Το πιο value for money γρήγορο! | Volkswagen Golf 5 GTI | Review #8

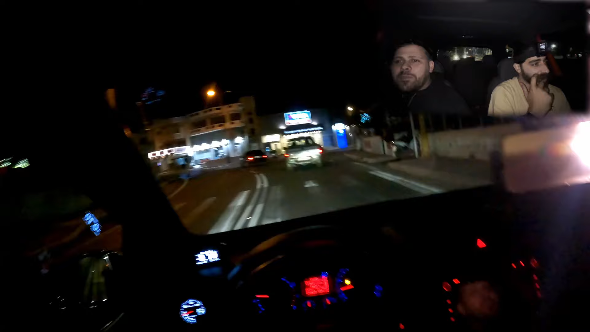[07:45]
350. Όπα, δεν το έχω δει να το τσουλάνε. 350, 360, 370, εκεί, 380. Μια χαρά.
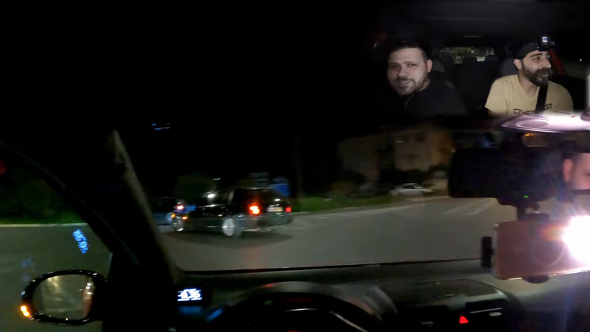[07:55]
Δεν έχω πει που πάμε ακόμα. Είναι έκπληξη. Το μόνο που θα ξέρετε εσείς είναι ότι επόμενο βίντεο λογικά θα είναι στα Μέγαρα. Ωραία, Golf 350. Τρεις πιέσεις. Σκοπό βελτίωσης έχεις? Έχουμε να ξεφύγουμε. Έχουμε πάρει ήδη μερικά ανταλλακτικά να το κάνουμε σφυρίλαντο. Και για να ανεβείς? Δεν ξέρω αν θα ανέβει. Εντάξει, η αξιοπιστία μας νοιάζει τώρα. Εντάξει, ναι, για να είσαι πιο safe.
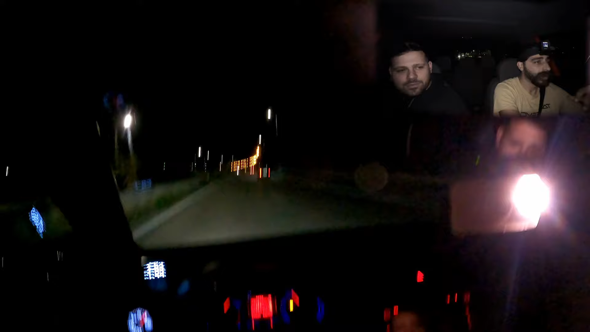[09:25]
Α, σου γράφει για shift. Ναι. Όταν το έχεις βάλει να λέει shift είναι το... Να αλλάξεις τα κοίτα μόνος σου. Πατάλε, μια χάη.